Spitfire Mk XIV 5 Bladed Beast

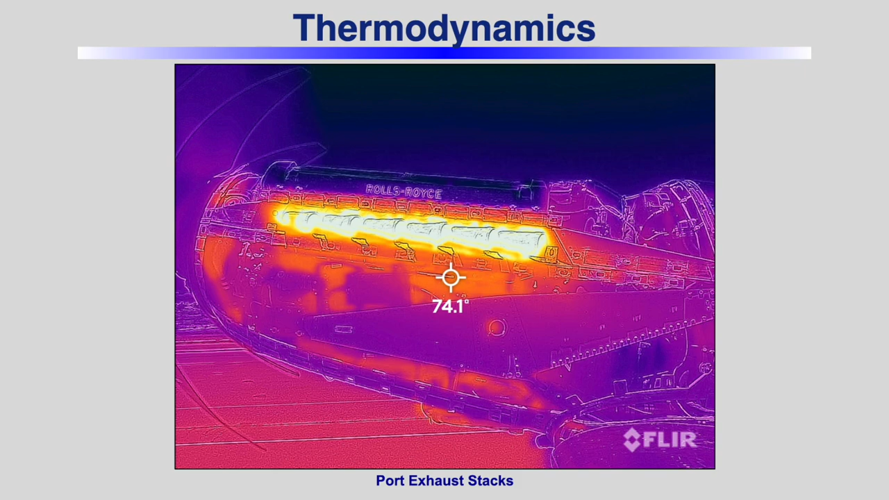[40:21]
And because they're shiny and polished, the infrared doesn't pick them up properly, the thermal energy doesn't. So they look dark. So when you see really dark, it's not that the thing's cold, it's just that it's probably a shiny surface. But that gives you a good picture of the front of the aircraft with the prop running, the engines running, and the cowl wings are off at this point.
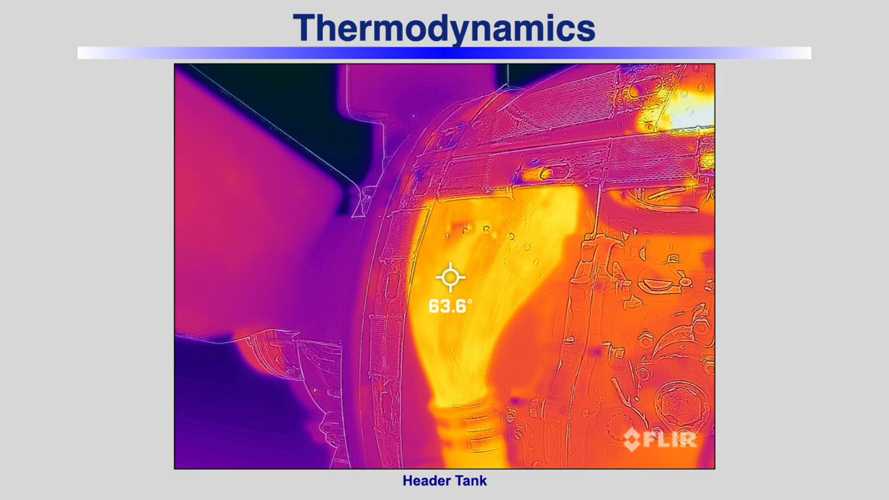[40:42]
is a close-up from the back, behind, looking into the engine bay, and that very brightly colored thing is the header tank for the cooling system. So as the engine gets hot, it's got coolant circulating all the way through it,
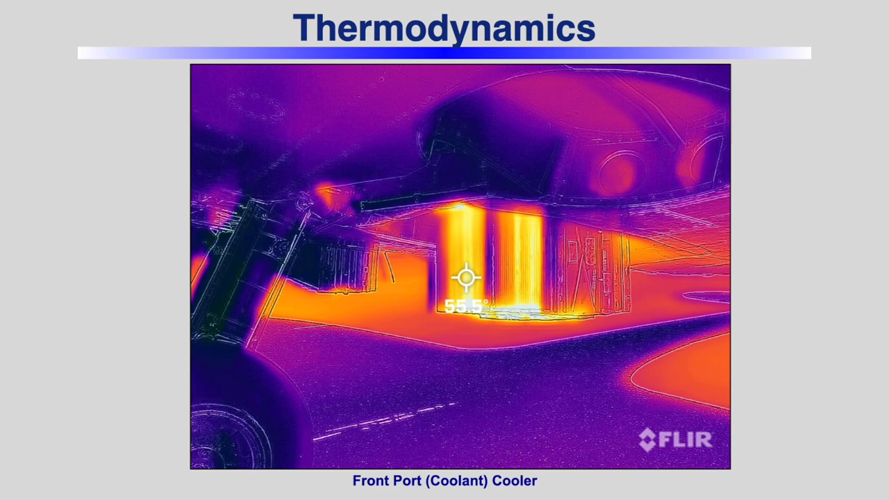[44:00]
And that left-hand radiator showing 55.5 on the front of the radiator. That's what it runs around about 95 to 100. Left radiator has got coolant in the front, oil in the back, tandem radiator.
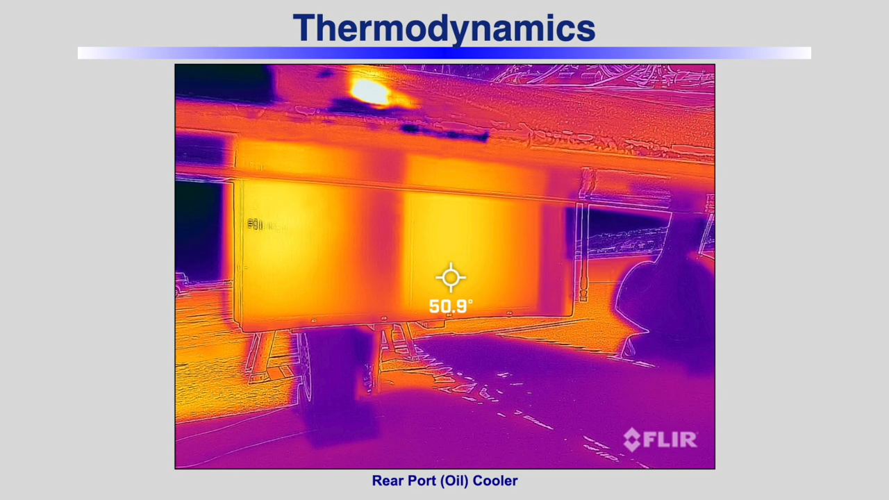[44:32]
This is the oil cooler, running 50.9. The oil at that point should be probably about 70 to 80 degrees in the dial. The right hand on the radiator, which I think is 25.4 and top.
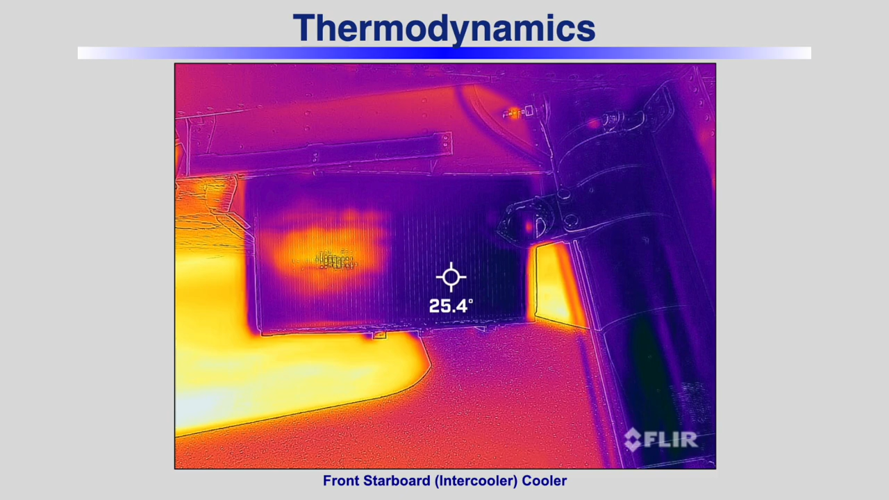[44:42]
The reason for that is that's the one from the intercooler. Rob talked about the two-stage, two-speed supercharger.
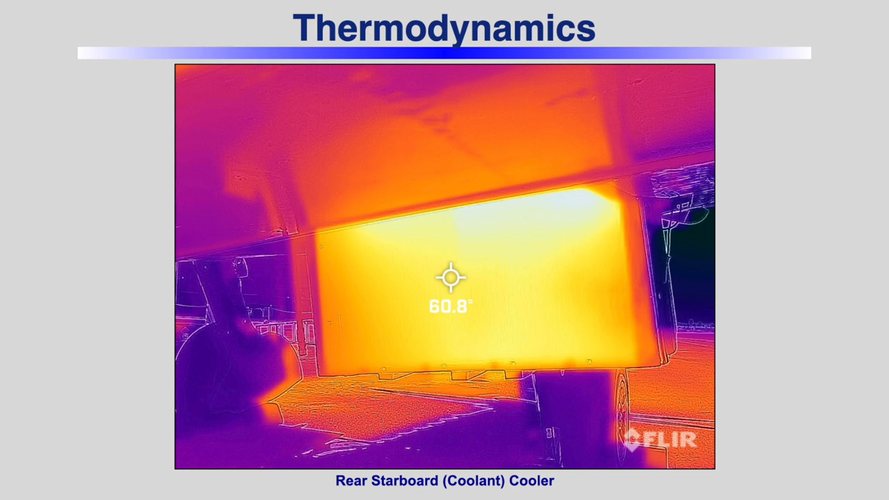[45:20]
And then the back one on the right hand side, it's really hot again, about the same as the front left, because this is the coolant in the back side of the right hand radiator.
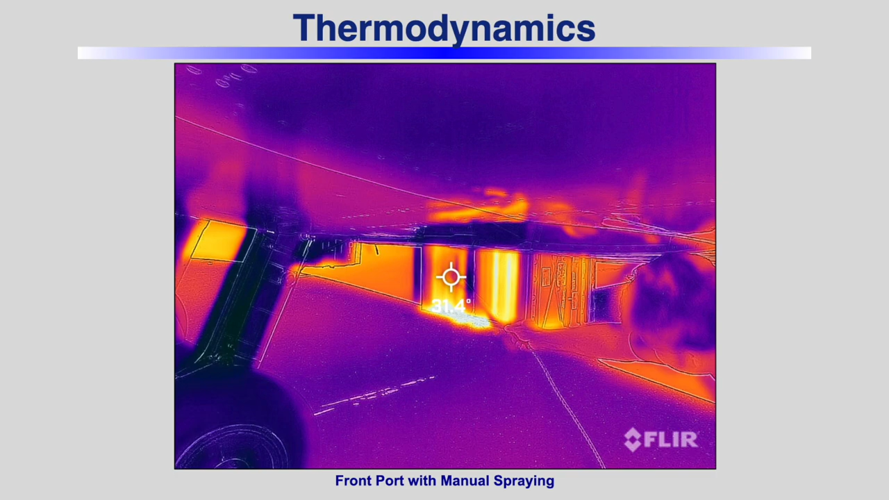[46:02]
And if you can read that temperature there, it's actually 31 degrees. So just by holding a manual spray in front of that radiator, you dropped about 20 odd degrees centigrade on the radiator itself. Didn't have any effect in the cockpit, couldn't see any of the temperatures going down, but the radiator was so cold, so the heck was going to work.
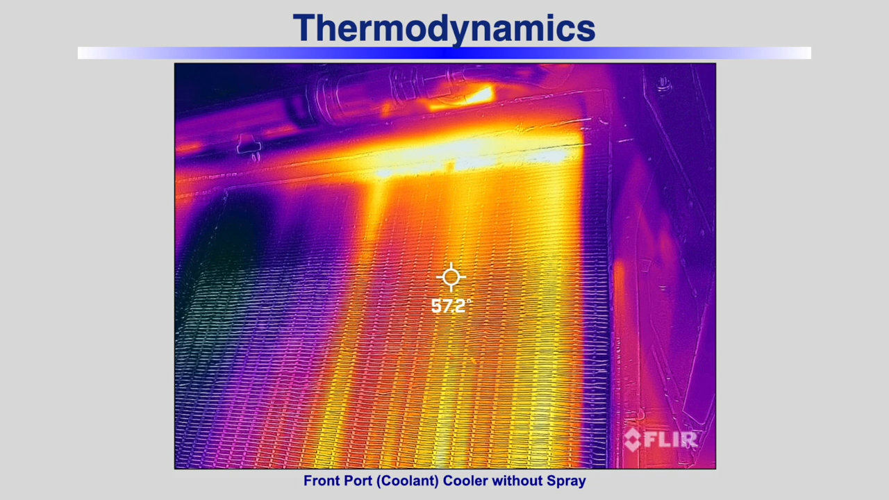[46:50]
So, put them all on, put spray bars in, ran up, spray pattern on the This again, melt 95 to maybe 100 on this run. Radiator's running 57.2, a little higher than 55 you were around. Then, we turned the sprays on, dropped it to 32.
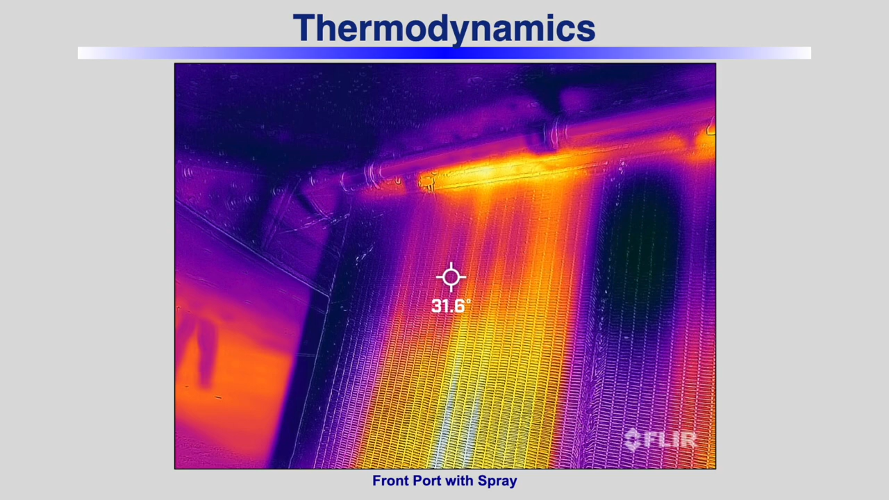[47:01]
Very, very quite impressive. Again, not much effect in the cockpit. It seems to slow the increase in the cockpit.